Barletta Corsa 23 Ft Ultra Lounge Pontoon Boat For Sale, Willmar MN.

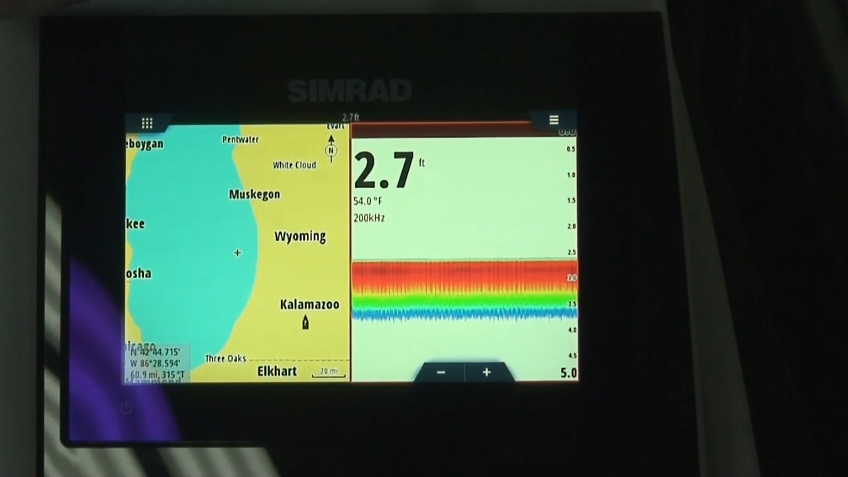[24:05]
On screen: depth 2.7 ft, water 54.0°F
We can have our digital depth and our GPS. So the 7 inch SIMRAD, yeah, it's a really nice feature to have.